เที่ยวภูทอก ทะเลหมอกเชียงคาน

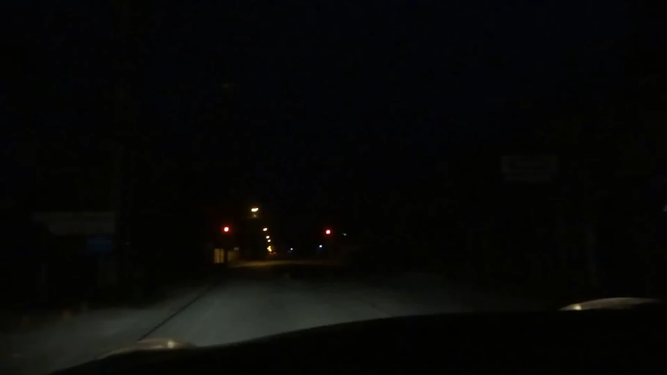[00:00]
ครับ วันนี้ก็ออกจากเมืองเชิงคาญนะครับ ตอนตีห้านะครับก็เดี๋ยวจะไปชมวิวที่ Poo Talk นะครับ